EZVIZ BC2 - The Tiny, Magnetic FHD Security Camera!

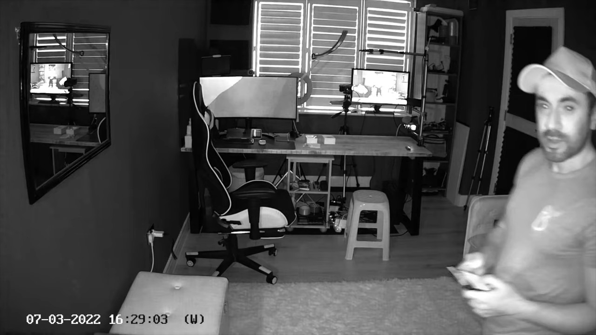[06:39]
guys it is pitch black in here i've closed all the shutters i've
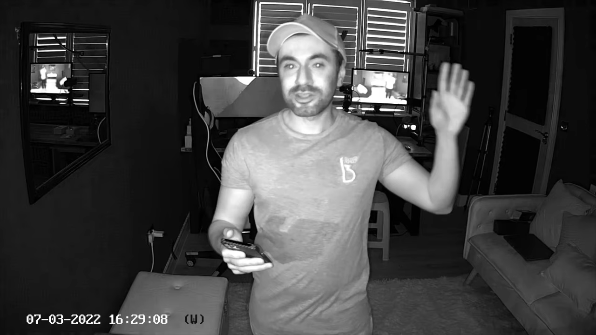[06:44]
turned off all the lights and it's so dark again you can see how clear the night vision works and i'm about two meters away from the camera right now and it does mention you know up to five meters away here you are i'm five
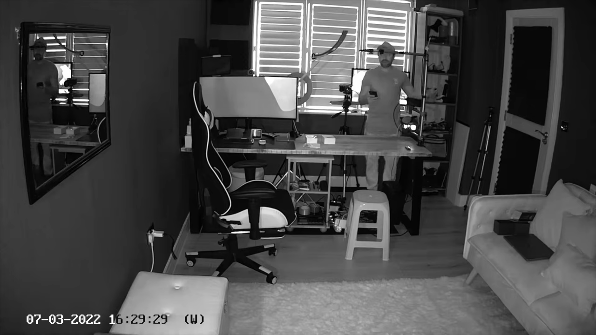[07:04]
meters away from the camera and you guys can see you know pretty much you can still see the person although it's not super clear as in daylight you can still make out the person's image their size and some core details of course i'm speaking from very far away so the audio might not be super clear but as i
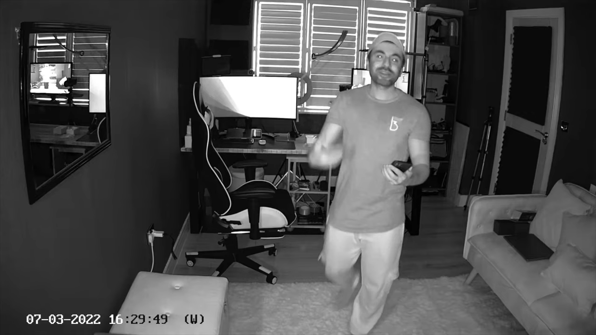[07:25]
get closer the sound will be becoming a lot clearer for you guys again the quality on the night vision mode on this is just as good as some of the larger more high-end easy vis cameras so for me they've done a really good job with this type of camera and there's nothing really i can fault with the price you guys pay for this device so what more can i say guys i'm really impressed with this this is the easy viz